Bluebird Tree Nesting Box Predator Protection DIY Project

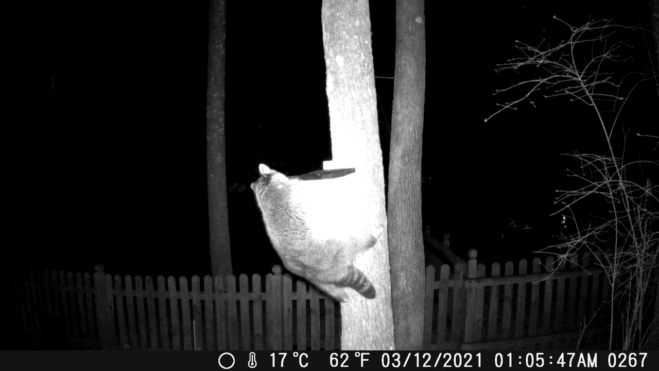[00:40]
of course can climb up and down trees and my bluebird house is mounted on a tree so uh only about five five and a half feet up and uh raccoon climbs tree proceeds to stick his arm in and pull nesting materials out of
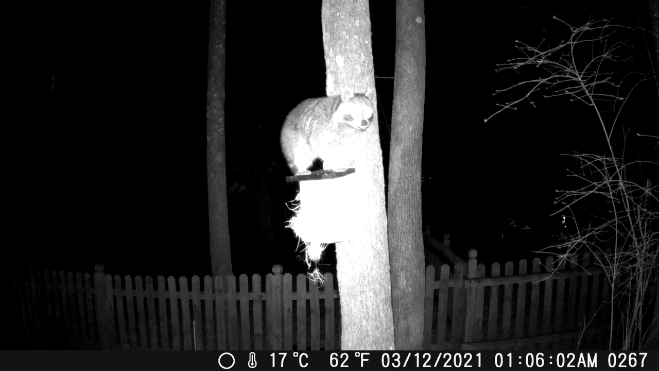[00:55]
it so as i i have uh some duct pipe about 12 inch in diameter five